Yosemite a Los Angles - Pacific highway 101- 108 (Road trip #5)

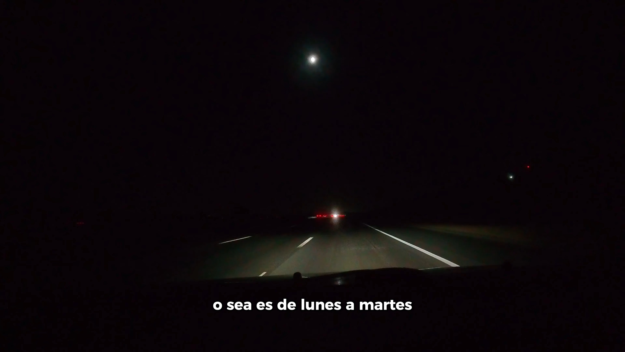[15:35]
O sea, desde lunes a martes, digo, es verano, ¿no? Pero casi llego a México ya, o sea, que igual me paso a mi casa y ya me regreso. Presiento que tampoco va a haber lugar, ya vi intermitentes a lo lejos.
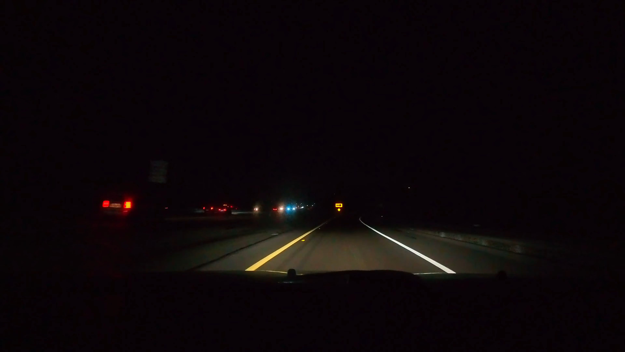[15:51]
Sí, se ve ocupada también. Está dura la noche, ¿eh? Sí, no, está peor. Me cago en... Pues nada, buscar...